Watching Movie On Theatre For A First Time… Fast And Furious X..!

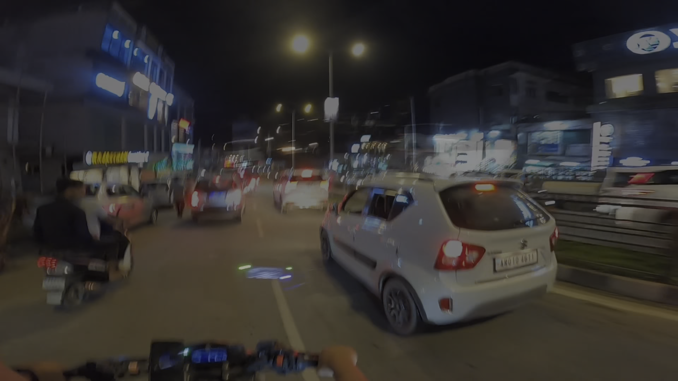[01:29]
ओके गाइस, टेल मी ऑन कमेंट सेक्शन, हाउ इज़ द व्यू ऑफ ईटानगर, आई मीन हाउ इज़ द नाइट व्यू ऑफ ईटानगर।
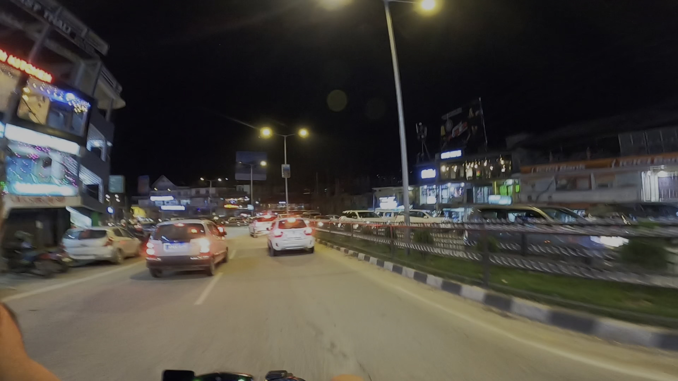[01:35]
तो ईटानगर का रात का व्यू जो है वो कैसे है, तो आप लोग कॉमेंट सेक्शन में बताए। आप लोग को लगता है कि ईटानगर एक थोड़ा डेवलप्ड सिटी है कि नहीं।
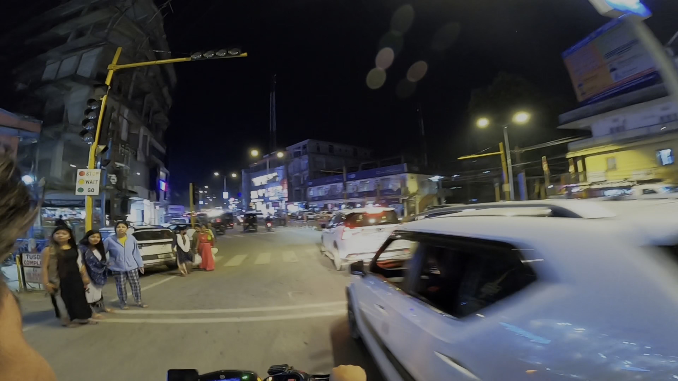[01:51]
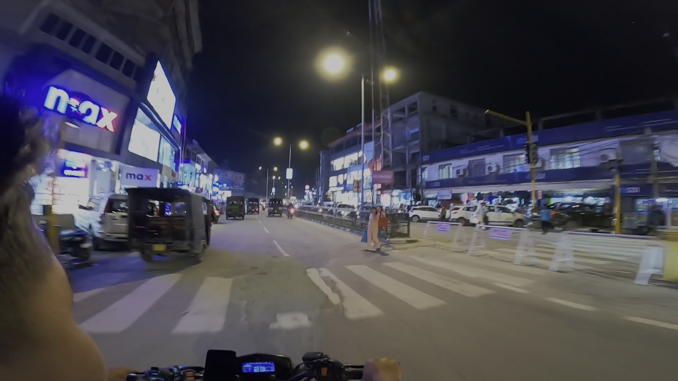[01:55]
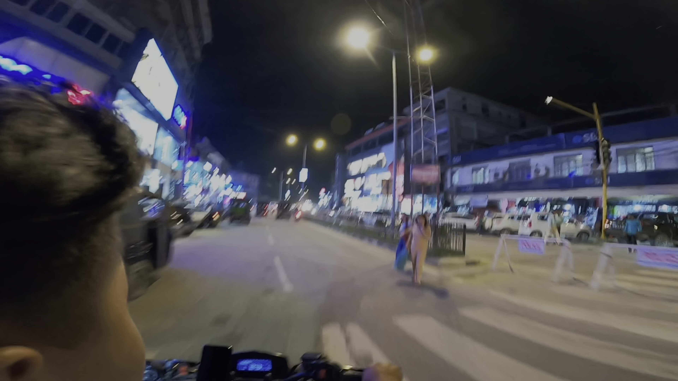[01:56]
आज क्या इतना ज़्यादा लाइट दिख रही, नॉर्मल तो इतना नहीं दिख रहा हमको तो भाई। सो मच।
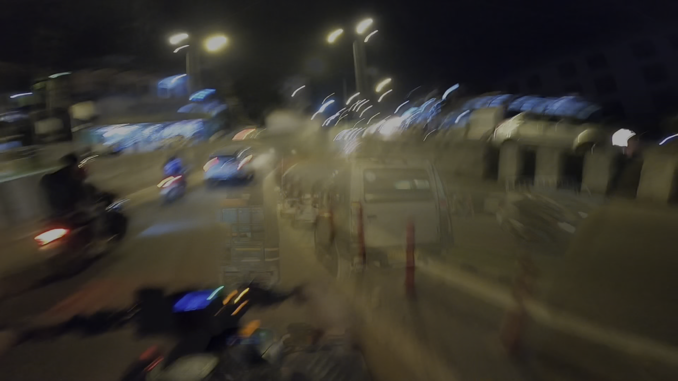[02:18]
तो कैसे ईटानगर का, उसको क्या बोलते हैं, अंडरग्राउंड रोड यही है दोस्तों ईटानगर में,
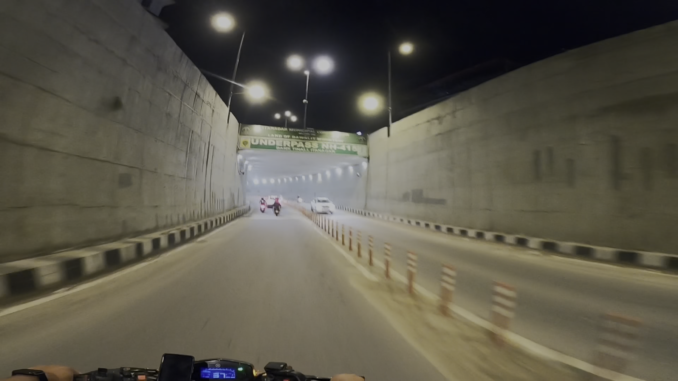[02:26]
सिर्फ केवल यही है ईटानगर का अंडरग्राउंड रास्ता।
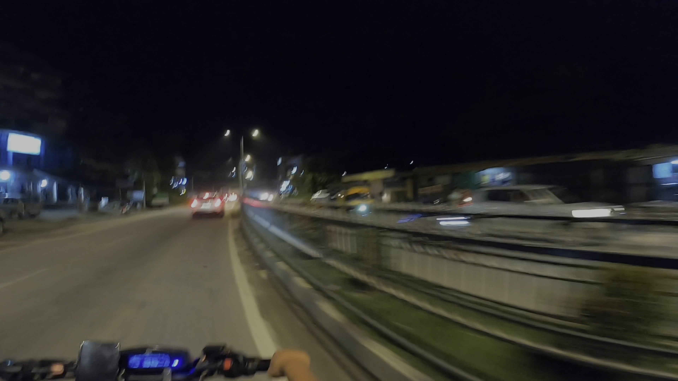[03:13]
थिएटर जो है पीछे रह गया, तो हम लोग घूम के आना पड़ेगा, ये वन वे है।